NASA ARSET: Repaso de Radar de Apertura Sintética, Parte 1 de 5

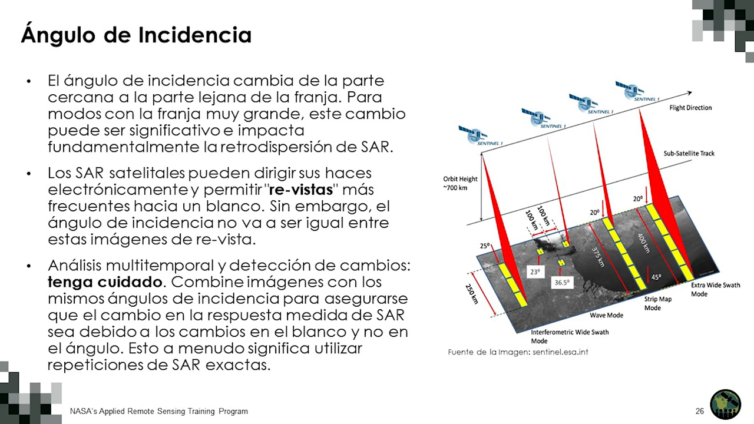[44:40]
Entonces, si están combinando datos con diferentes ángulos de incidencia, tienen que tomar en cuenta o pensar en cómo van a compensar o tomar en cuenta ese cambio en el análisis. Ahora hablemos de la resolución de los datos de radar.